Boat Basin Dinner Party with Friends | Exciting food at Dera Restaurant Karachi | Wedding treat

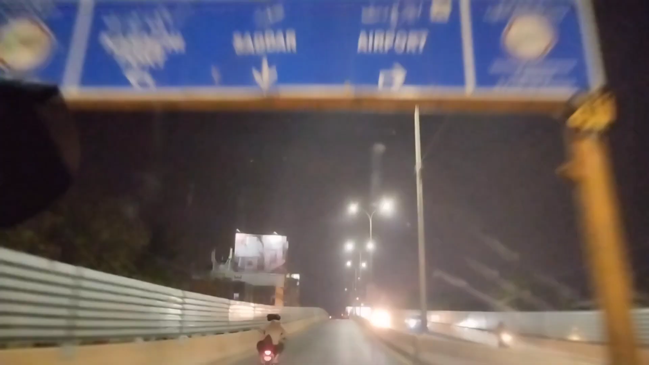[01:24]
का टाइम नहीं मिला यह रहा हम ब्रिज और अभी इतना रश नहीं है लगे वीकेंड है संडे का
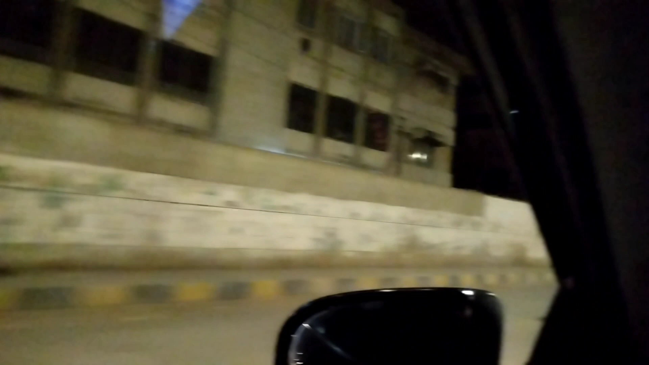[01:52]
और भी दार दिखाते जाते क्या-क्या रास्ते आ रहे हैं बीच में
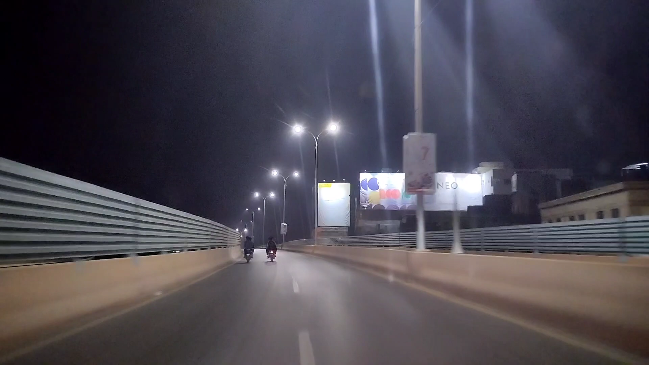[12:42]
किया और वहां भी व्लॉक्स बनाए में तो हो सारे शेरों के भी आपको मिल जाएंगे यह देखें तीन तीन लोग बैठे में पाइक पर सर्दी में और यह वापिस आप उन्हें देखा वही रोड आगे जो
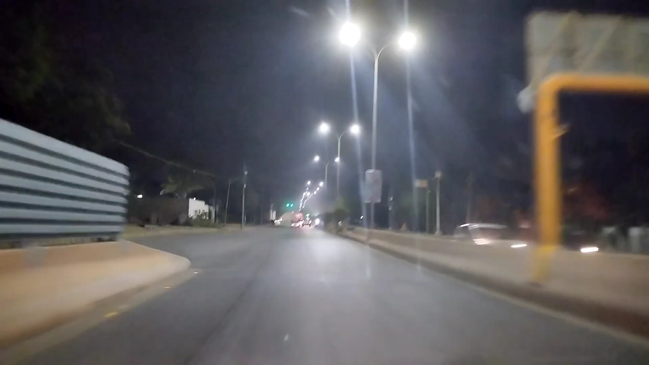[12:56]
साउधी कॉंसलेट वाली साइड का ता जहां से हम तरन लेके इधर